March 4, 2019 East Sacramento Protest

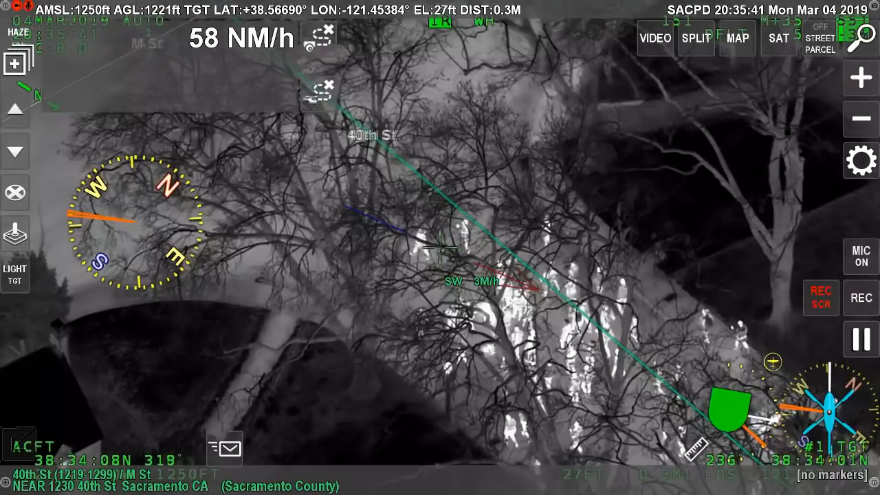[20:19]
Air 1, the subject just threw whatever was lit down on the ground and is continuing to walk into the next intersection at M.
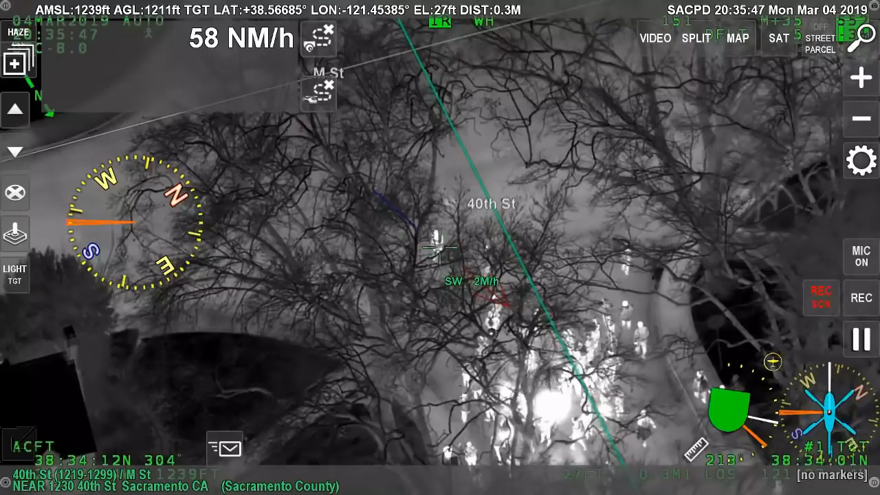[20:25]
Mary.
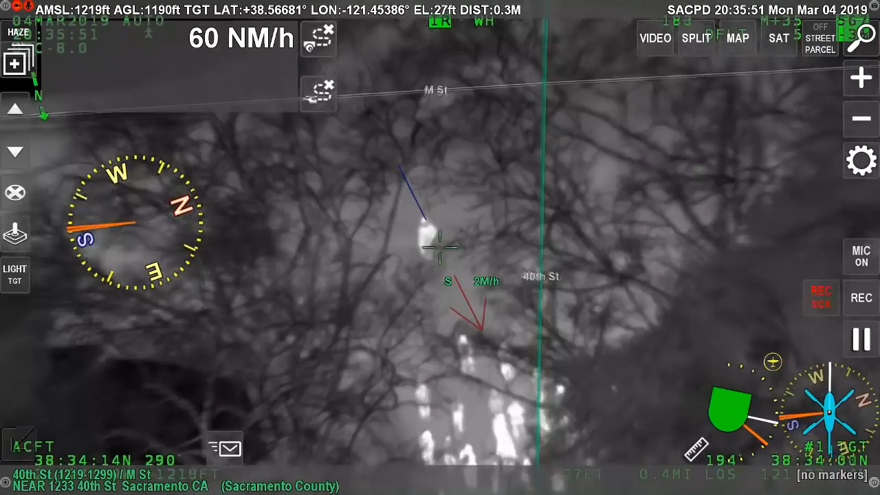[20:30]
Southeast curb line of M and 40th. He's all by himself now.
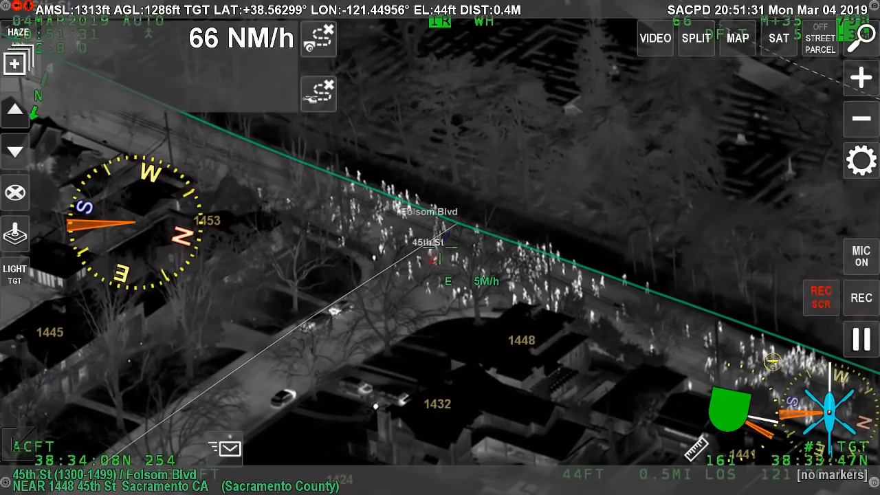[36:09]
At the back of the group with them, there's a masked up person that has something in his sleeve. He's one of the shorter persons. Keep an eye on him.
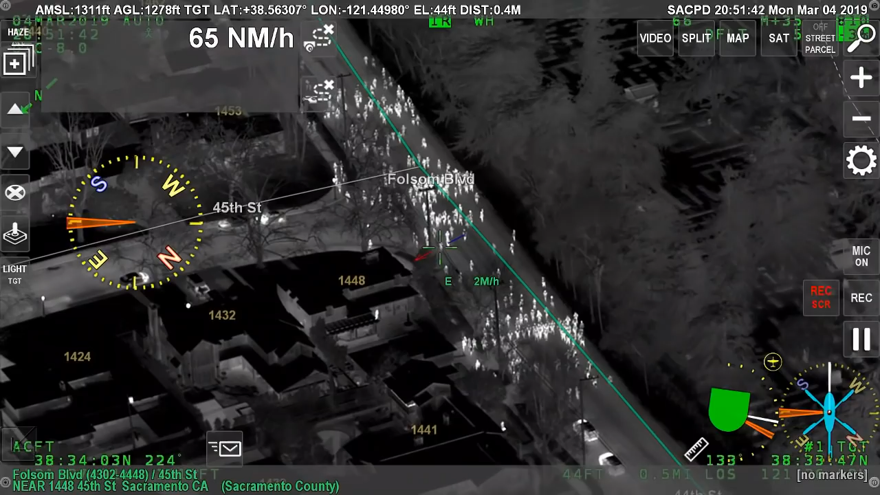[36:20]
Up to the left. Hey, repeat what you have and what you're wearing.
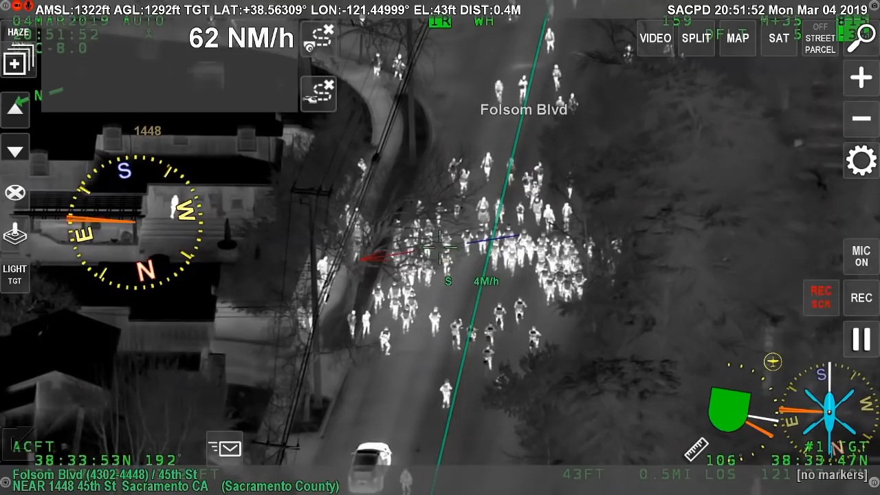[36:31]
It's going to be a half-face handkerchief.
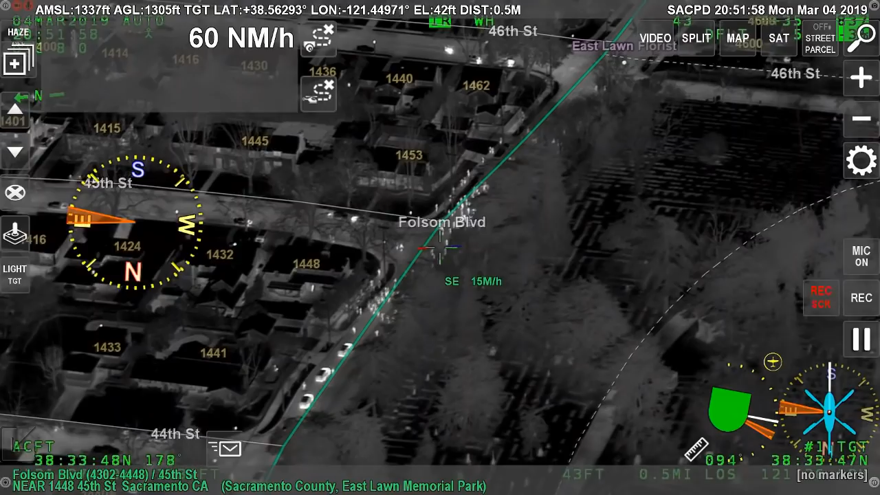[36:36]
Black hoodie, I know it doesn't stand out very much, but he's probably about 6 inches shorter than the rest. He was on the left-hand side, and he had like a tan undershirt.
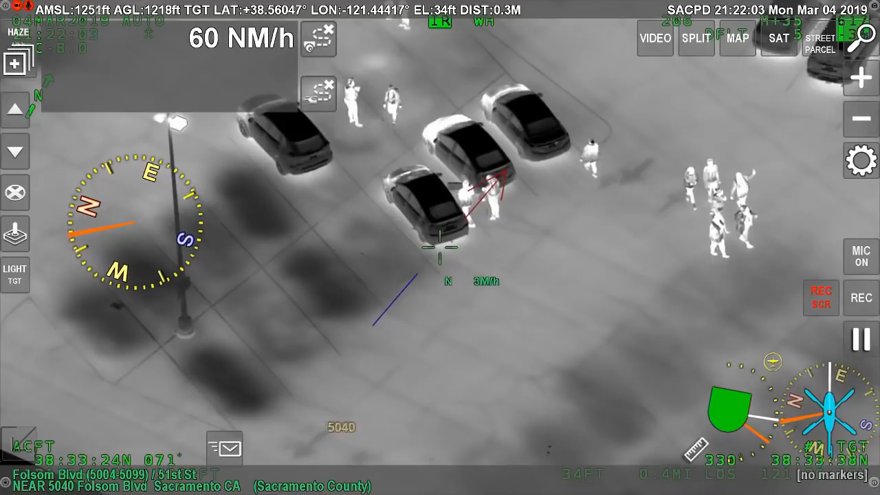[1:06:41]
You got Sheriff's Department walking on foot westbound from 52nd and
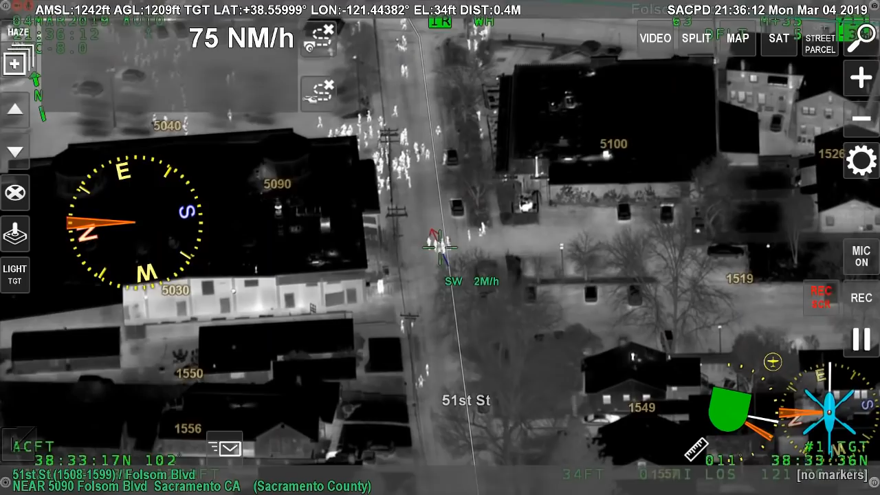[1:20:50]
Yeah, bike units, if you go northbound, your right turn onto 51st, you might be able to get to cut them off before they get to that other parking lot. From Bike 1, I copy that. A Lincoln 2 from Bike 1, we're 51st and P. Paul. So the group seems to be solid with the block.
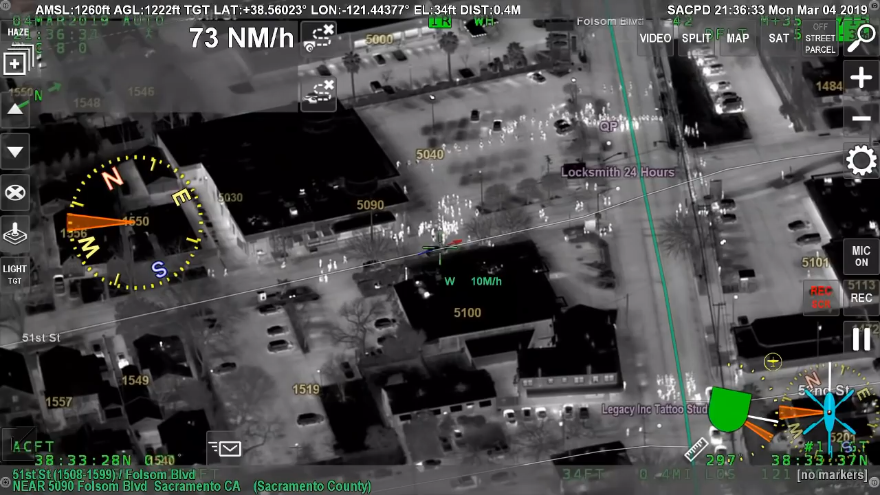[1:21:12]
So they're moving into second. Lincoln 1 to SSC to the north, if you can fortify the line behind our battery units in order to
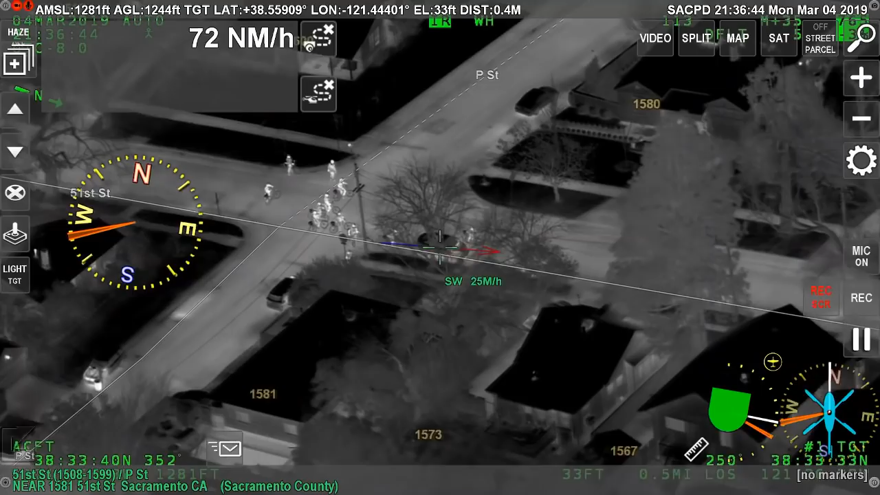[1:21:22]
hold the 5-1 intersection at Folsom to prevent back northbound.